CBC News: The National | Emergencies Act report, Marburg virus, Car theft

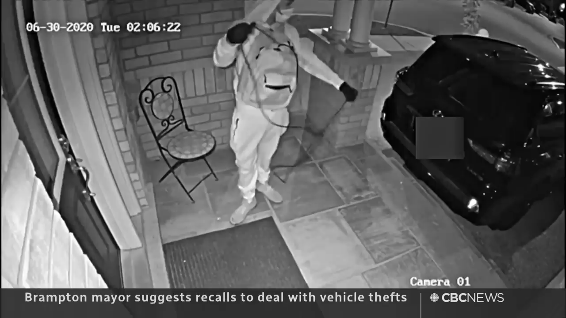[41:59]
It's called relay theft. The thief uses a device to boost the signal from your fob and start your car.